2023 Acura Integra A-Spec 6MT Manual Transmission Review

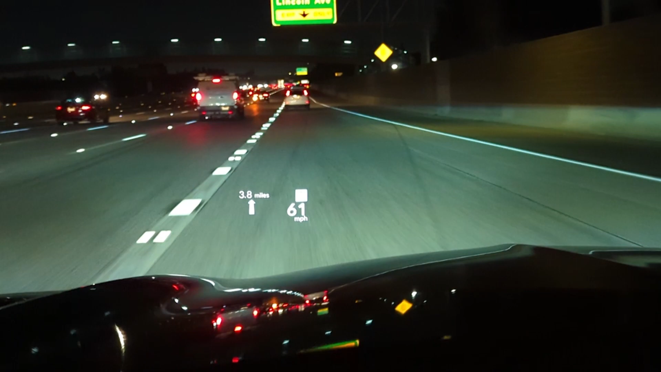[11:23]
I drove a Subaru WRX STI, which of course also had a six-speed manual transmission and a turbo engine, for three years. And I always wish that that car had a heads-up display. And this one does. Unfortunately, this is a little bit of an issue because you can tell that it was designed to be an automatic transmission car first, and then they put a manual transmission in it. Because the heads-up display is missing a couple of key pieces of information that you would want in a stick shift car.